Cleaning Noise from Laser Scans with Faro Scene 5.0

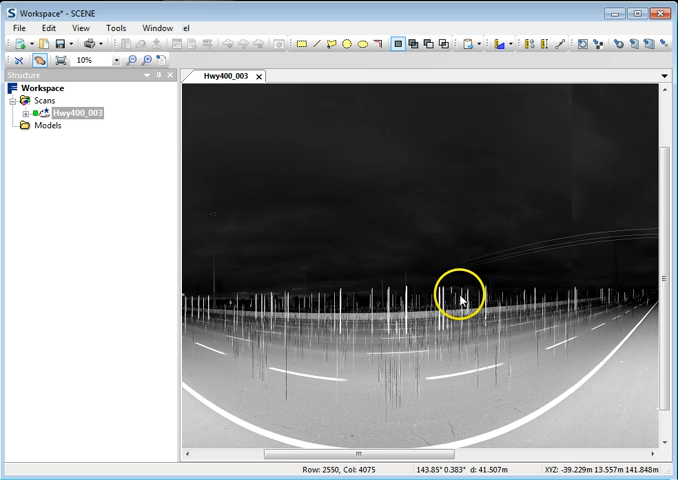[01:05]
This was a busy highway, lots of traffic. So what I want to do is make a selection on the road. So I'll start up here, and I'll come down here like so, and come out about here.
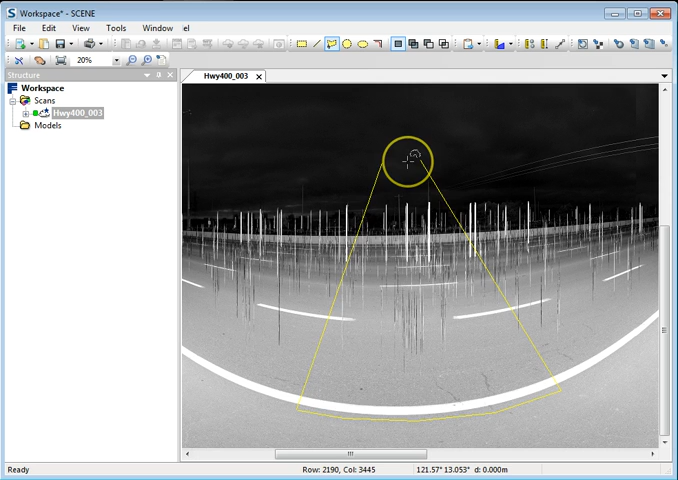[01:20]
So I've made this selection, and you can see I've got the noise that I want to clean up here.
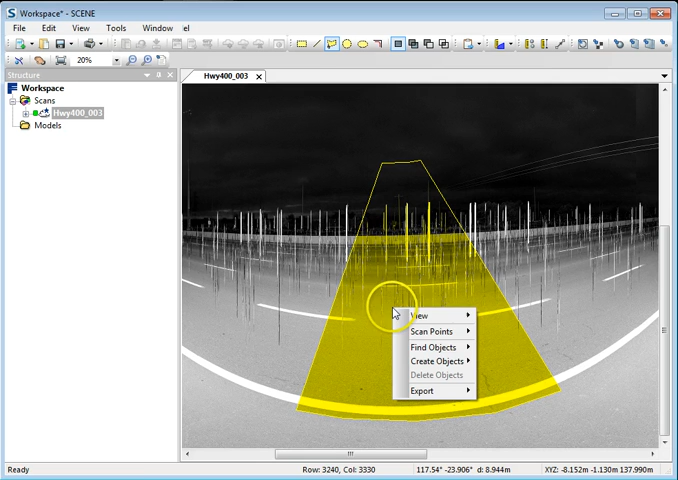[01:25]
I'm going to right click and go view, 3D view. I'm going to move this over.
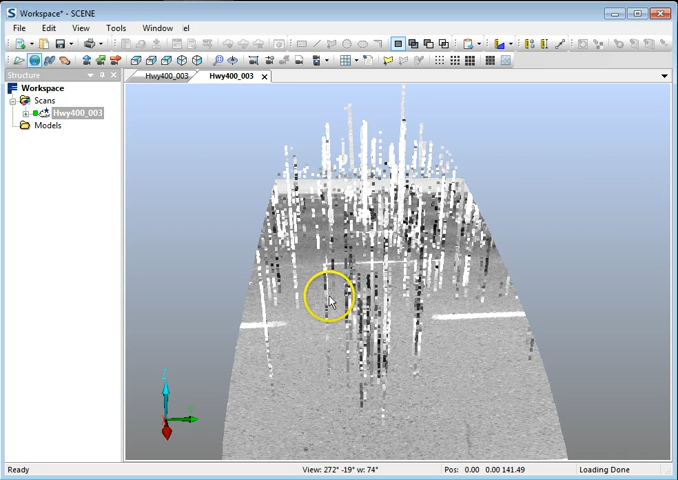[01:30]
Now you can see that I've got all the noise here. But one thing that I like to do is change the visibility settings.
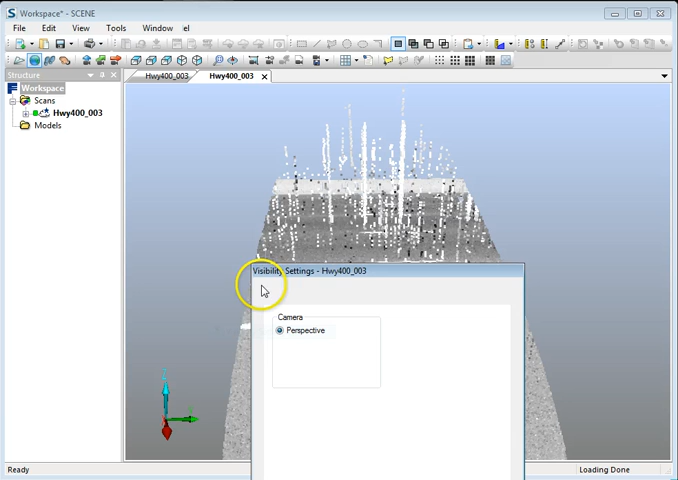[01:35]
So I like to go into orthographic view, and I also like to change the points to small.
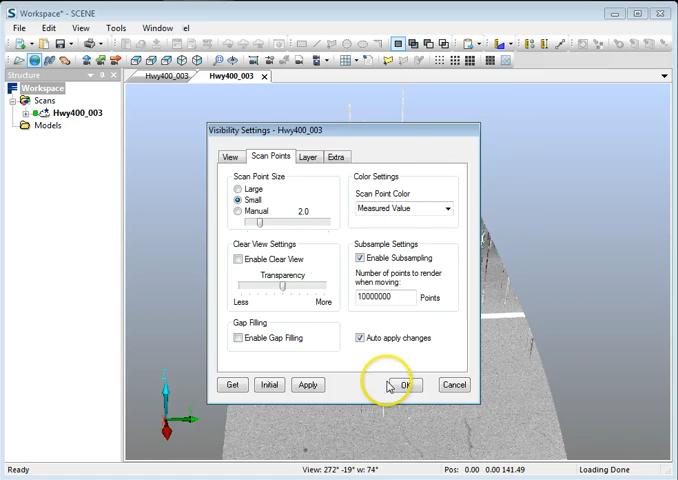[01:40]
I'm going to go back to the top view.
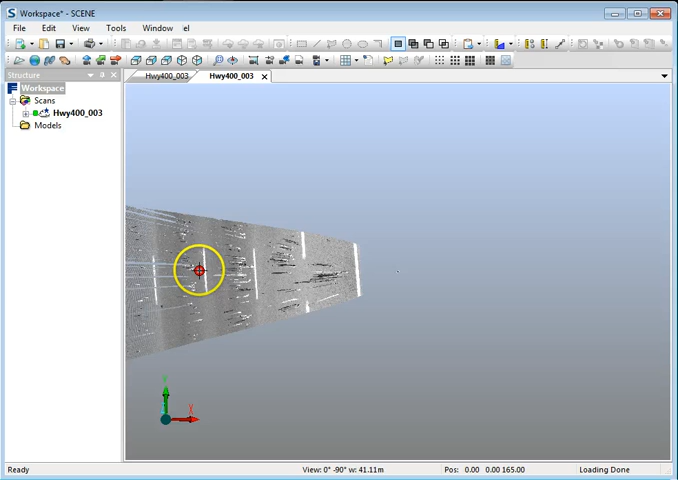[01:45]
I'm going to make the center rotation here on the side.
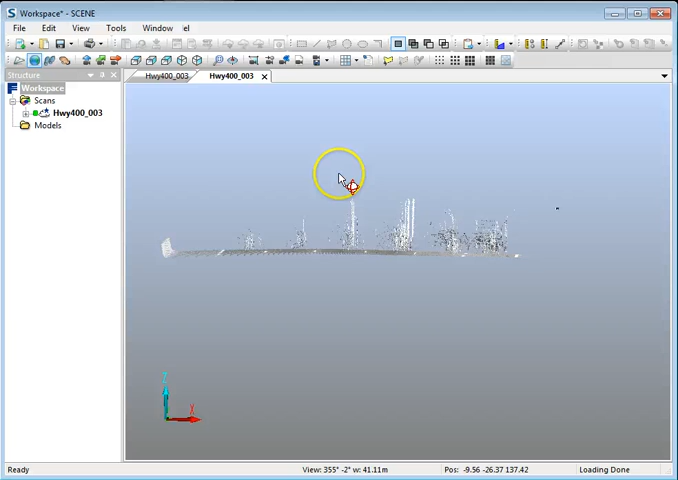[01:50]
And I'm just going to look at this from like a profile, just like that. So when I zoom in, I can look at it here, and I can make some selections using the polygon tool here, polygon selection tool. I'll do this very quickly, like so. And I will just close this up by double clicking.
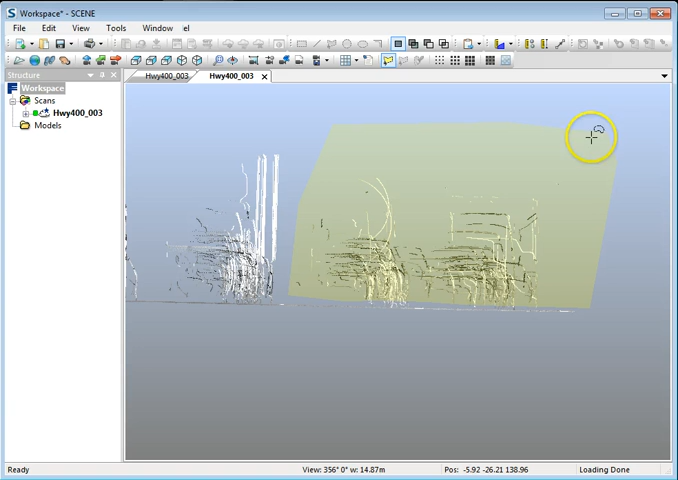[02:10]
Then I'm going to right click on the selection, and then hit delete inside selection. And you'll see that all the noise above the ground has disappeared.
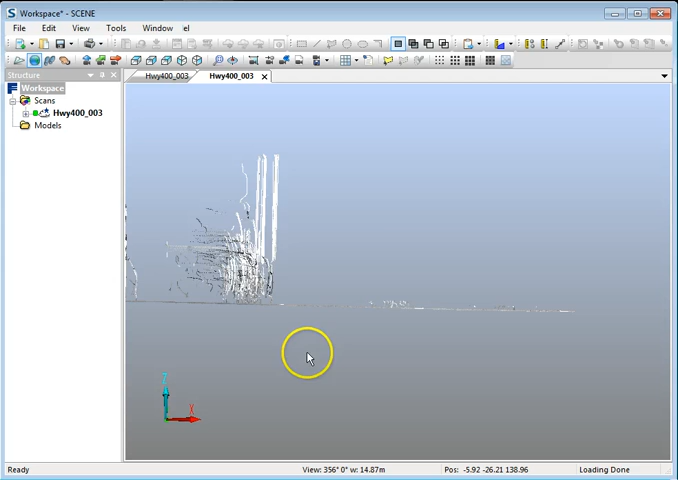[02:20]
Now, there's a little bit more down here. I can zoom in a bit more and do the same thing to clean it up a bit better.
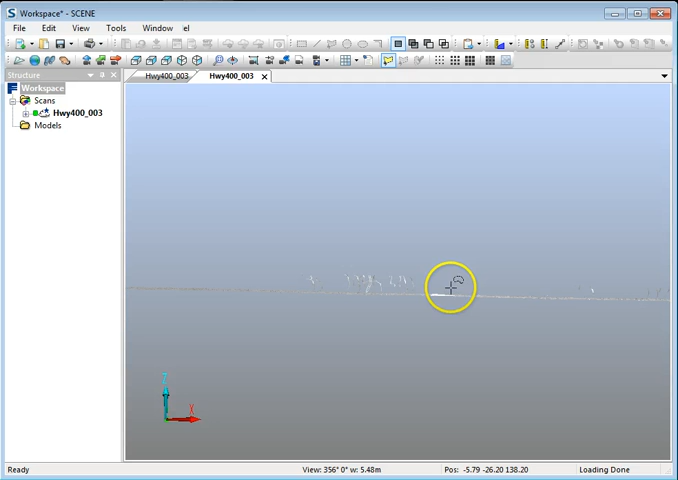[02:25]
Of course, I'm doing this kind of quickly here, so like that. Right click, delete inside selection.
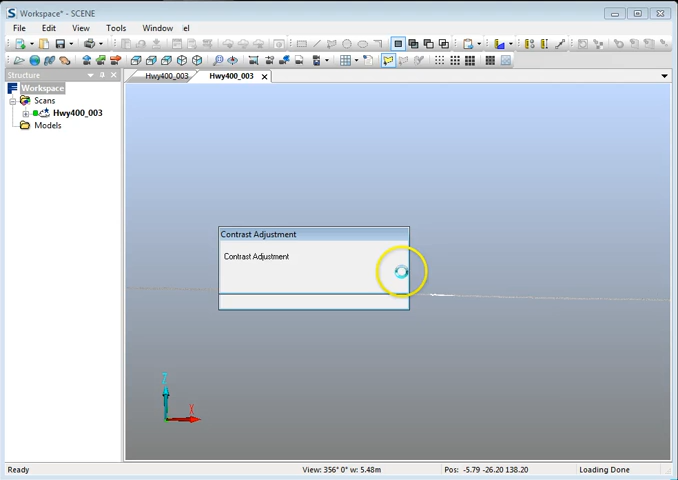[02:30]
Okay, so that's one way to do it starting from the planar view. And that can be useful when the road is not particularly flat.
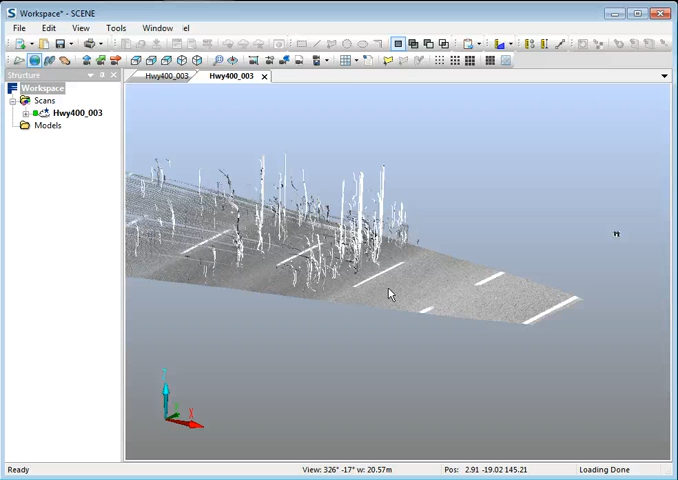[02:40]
If it sort of moves up and down or you have a very long scan, then that's probably one way that you can use to isolate the selection or the area. So if I go back to the scan, let me look at, let me do this differently now.
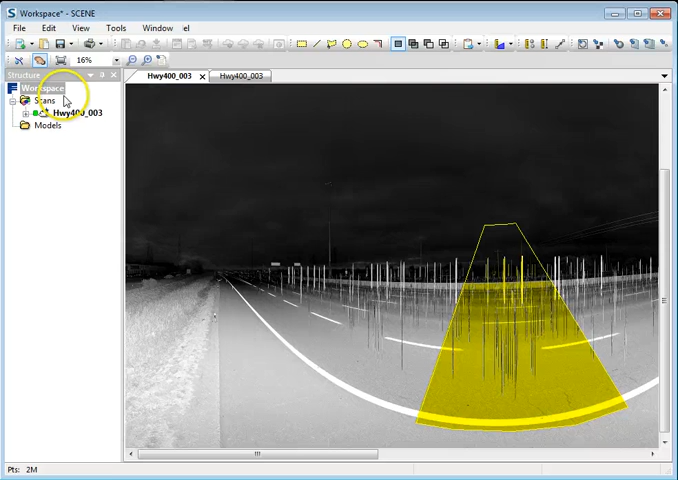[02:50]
Let me just go and look at the whole scan in 3D.
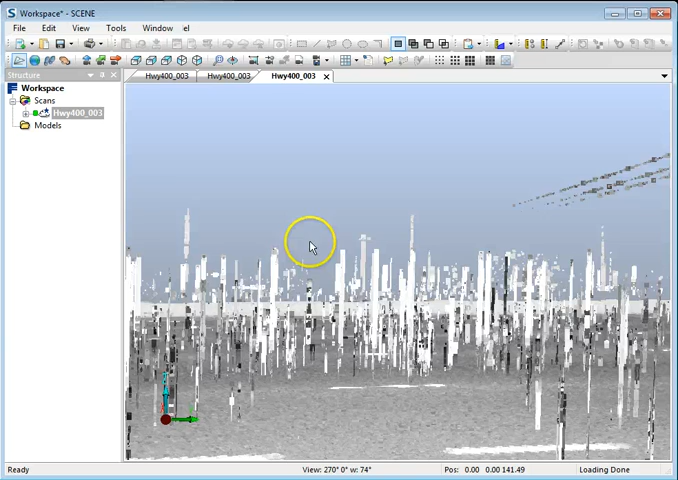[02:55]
And I'm going to do the same thing with the visibility settings.
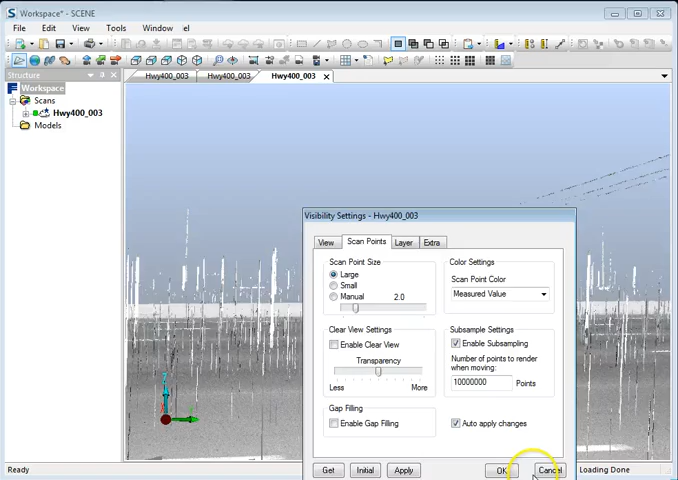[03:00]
I'm going to go to orthographic, go to small points, hit OK, look at it from a top view, and then hit the selection tool here like this.
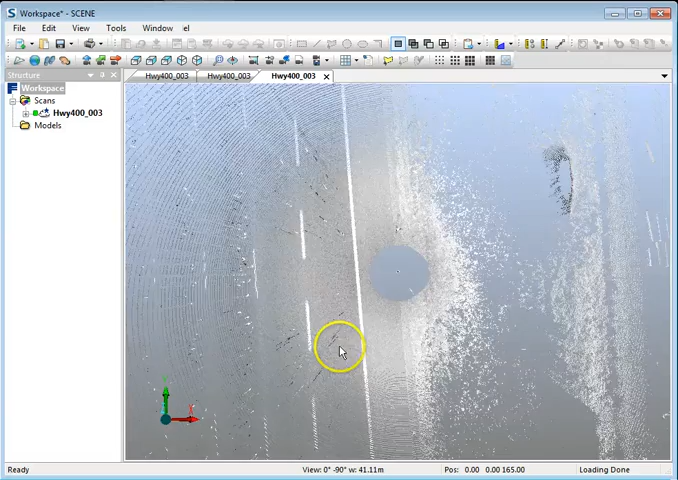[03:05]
And I'm going to rotate this on the side.
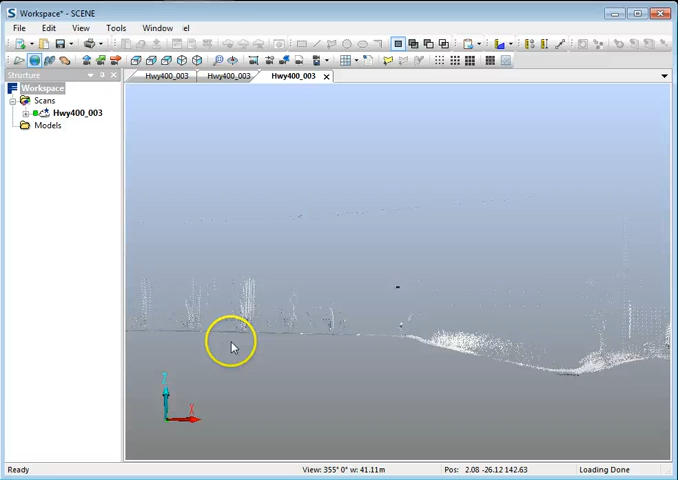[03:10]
And I'm going to be doing the same type of thing, except now I'm looking at the entire scan. So let's say this section of roadway here I'll clean up.